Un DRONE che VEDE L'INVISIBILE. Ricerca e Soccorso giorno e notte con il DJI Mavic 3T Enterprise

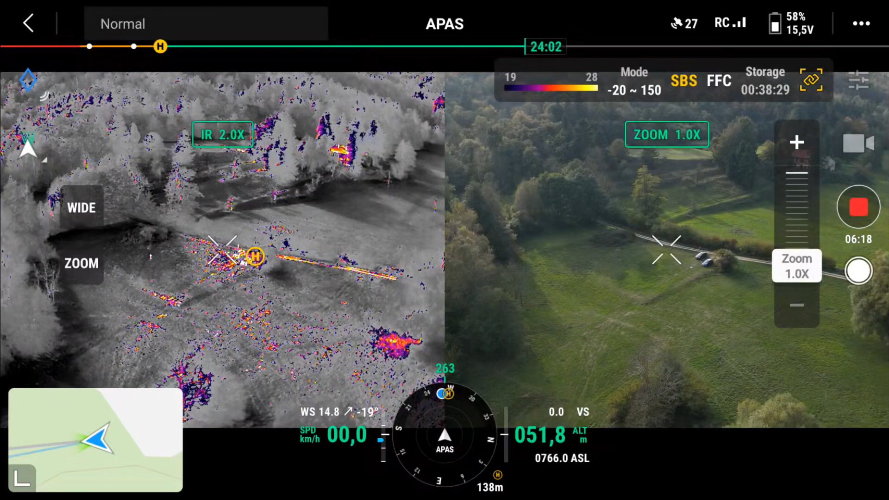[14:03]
dire che è veramente performante questa termocamera ha una risoluzione da 640 x 512 ma quello che conta
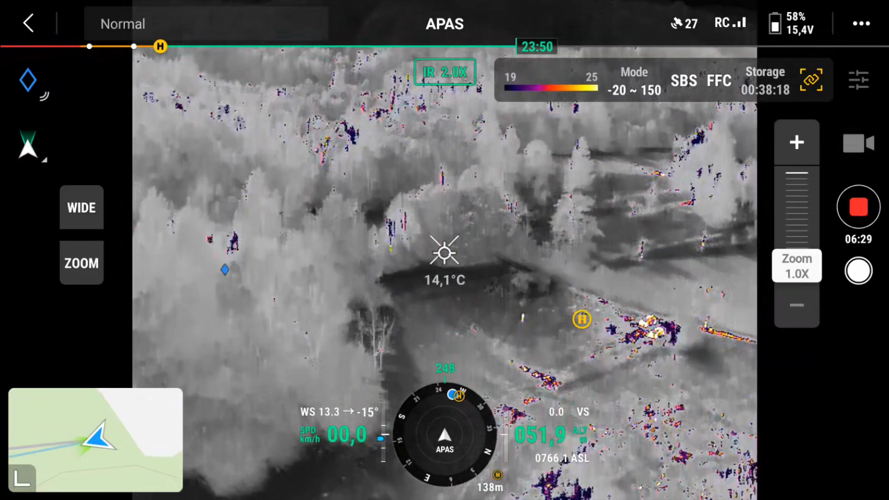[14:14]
On screen: spot 14.1°C
è la sensibilità termica che come ho detto all'inizio è di 50 mili kelvin insomma questo
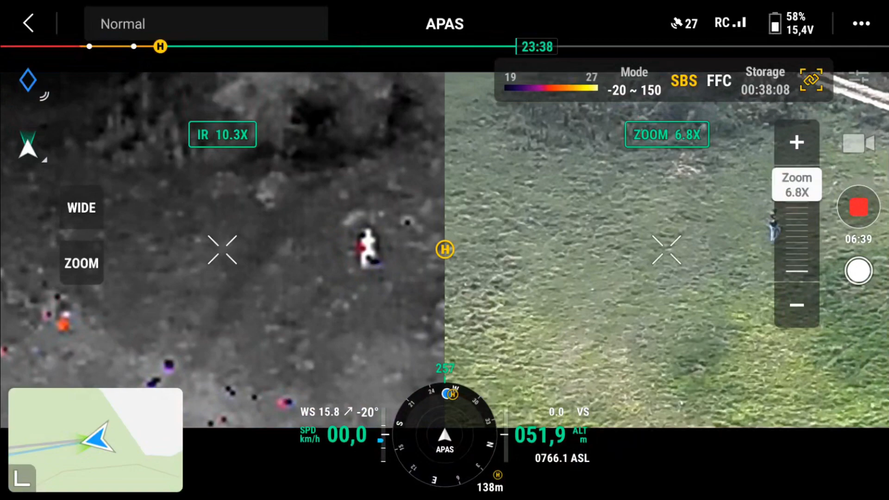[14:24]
drone per la ricerca e soccorso è fantastico a mio avviso è lo strumento ideale
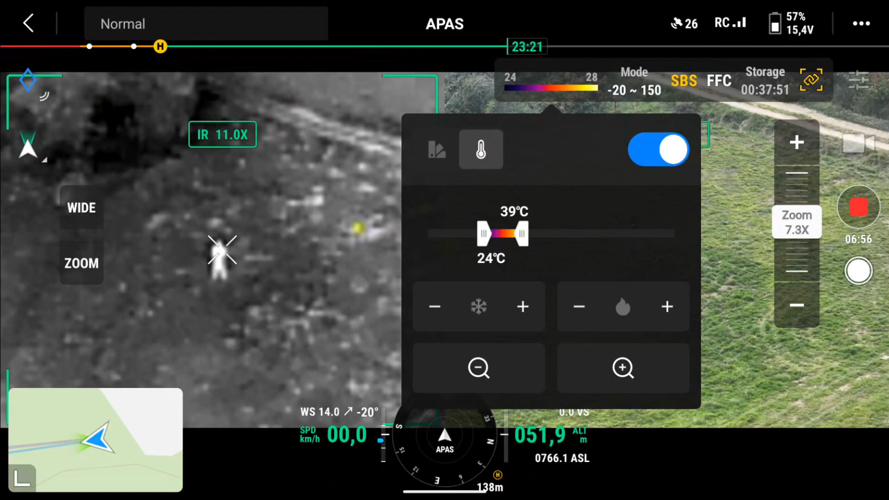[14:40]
minuti di carica residua tra l'altro ha anche la ricezione galileo e quindi facilmente può raggiungere i 30 satelliti agganciati
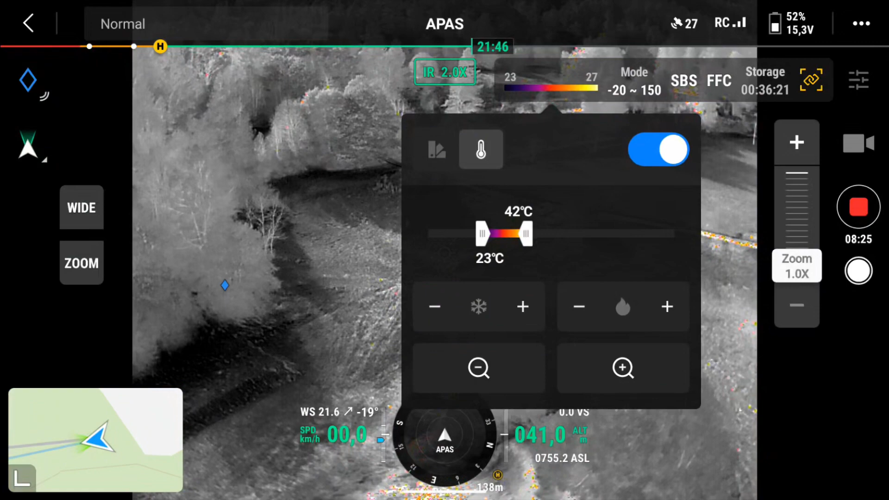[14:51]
insomma se chi lo conduce sa come gestirlo anche dal punto di vista della termocamera può
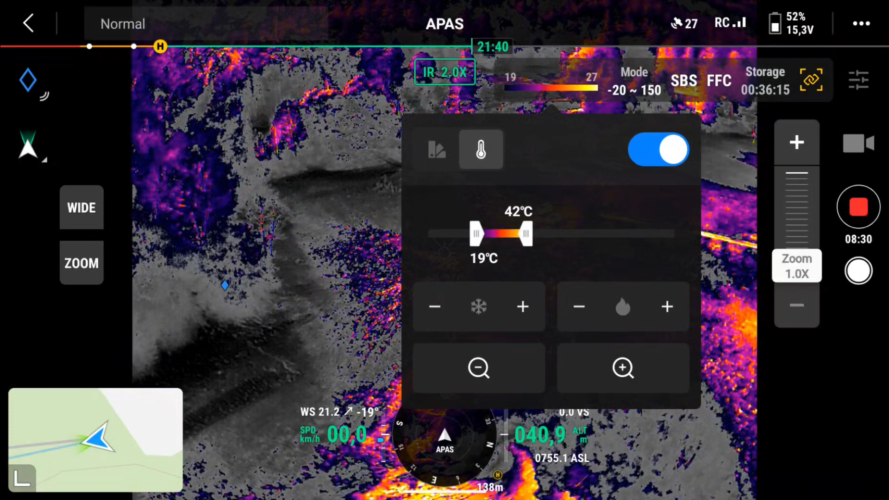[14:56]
ottenere degli ottimi risultati nella ricerca e soccorso quindi